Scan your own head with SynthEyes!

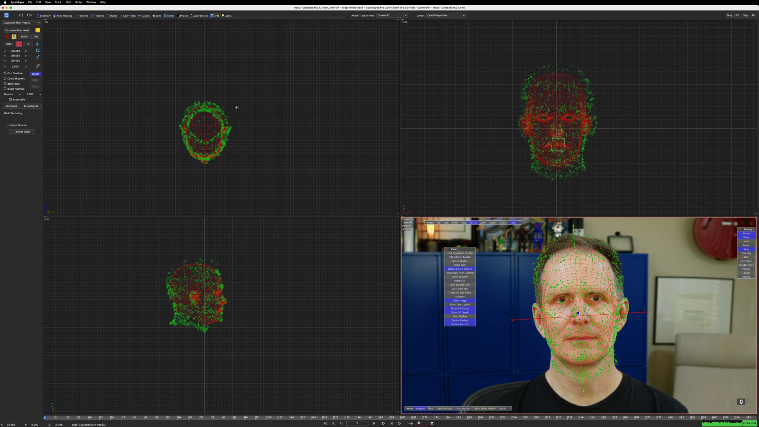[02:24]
Then, with the whole button activated, I align the track to the head for a best fit.